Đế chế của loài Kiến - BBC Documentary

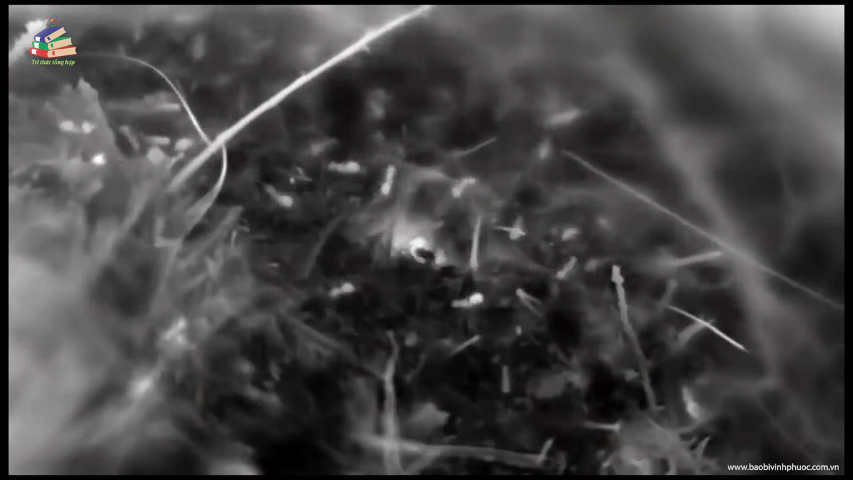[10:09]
Những con chui vào tổ có màu đen vì chúng được mặt trời sửa ấm Trong khi những con chui ra có màu trắng vì chúng lạnh hơn Khi đã truyền nhiệt cơ thể sang các vật gần chúng trong các khốc và bên dưới của tổ